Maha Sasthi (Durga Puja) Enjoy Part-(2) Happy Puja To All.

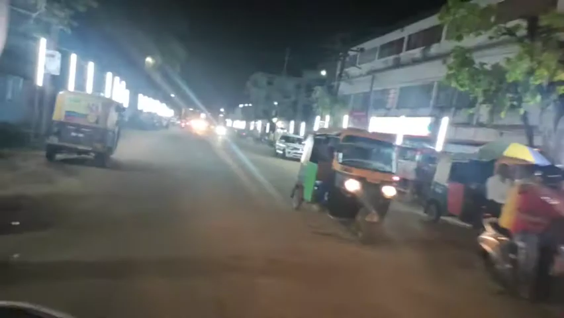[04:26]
यहाँ पे भी एक पूजा है, पूजा मंडप है।
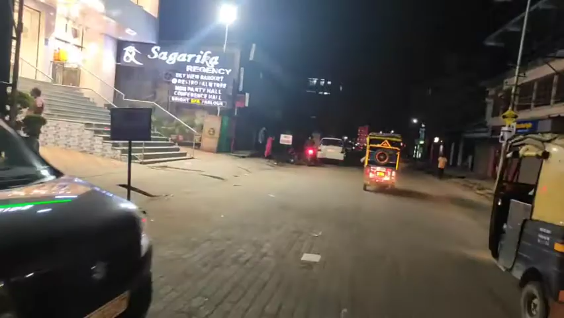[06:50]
और पूजा तो इस बार बहुत ही कम है, कम दिखाई पड़ रहा है।
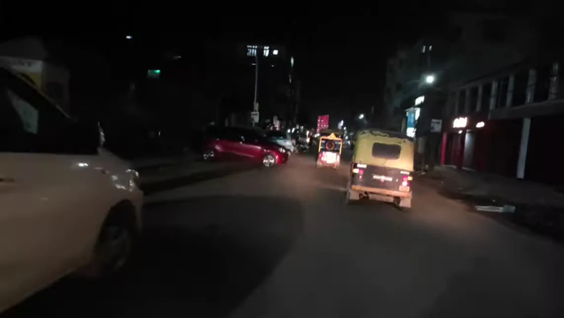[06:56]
तो सामने एक मंडप है, देखते हैं वहाँ पे है कि नहीं।
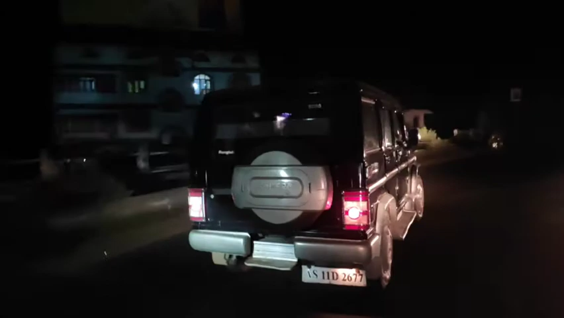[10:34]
और यहाँ से दाएं तरफ रेलवे स्टेशन दिखाई दे रहा है,